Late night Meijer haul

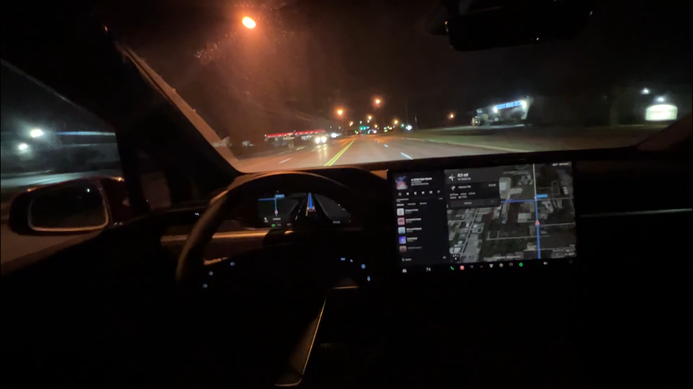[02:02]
And now we drive. Listen to some Christmas music. And I'm not going to say we drive. I should say Ruby drives. Yep. I'm letting the car drive me home all by itself. It's a fun little feature that I've been playing with on my Tesla Model X. And it has the full driving beta.
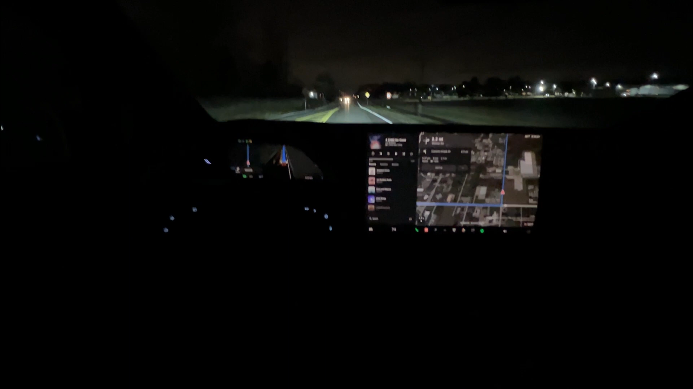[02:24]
So that's been fun to play with. It does a pretty good job on driving itself. I am very surprised on how smooth it is on turns. See, there you go. The wheel turns all by itself. And we're home.